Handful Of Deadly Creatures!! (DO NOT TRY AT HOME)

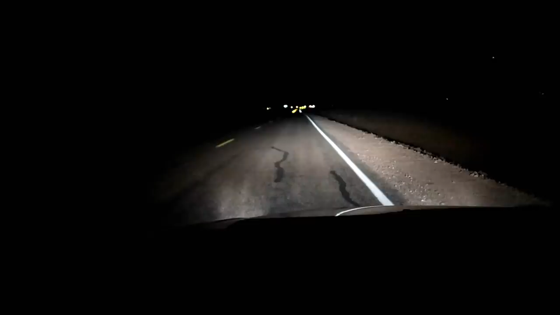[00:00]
Heck yeah, baby. You know what that means. Look at that. Look what's sitting in the road right now. Oh, oh, big one, big one, big one.